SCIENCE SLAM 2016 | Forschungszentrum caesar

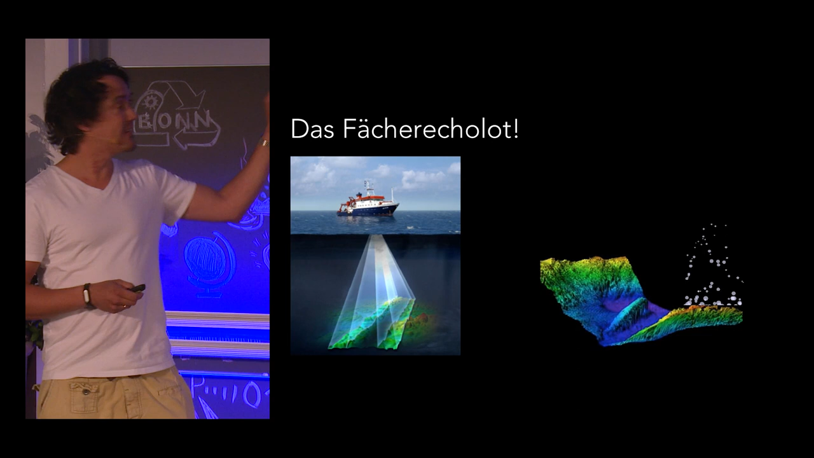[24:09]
weil man sieht diese ganz feinen Bläschen, die da hochstrudeln.
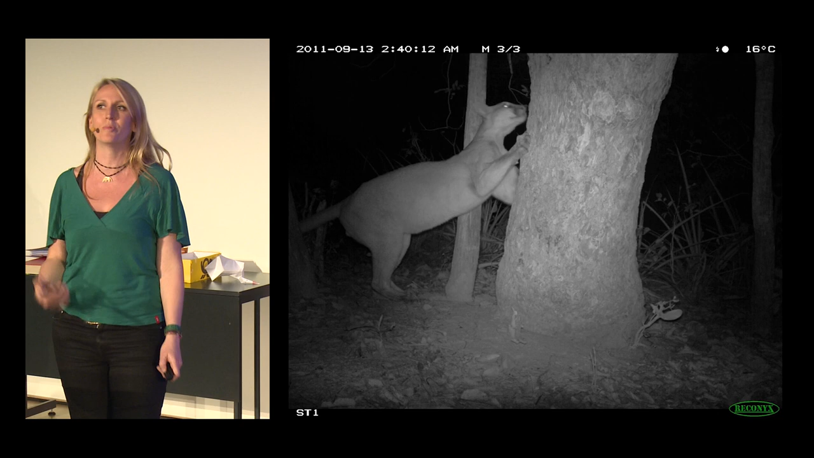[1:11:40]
Die große Überraschung kommt aber dann nach einer Weile. Kamerafallen können auch filmen. Und so hat die Kamerafalle diesen Film aufgenommen.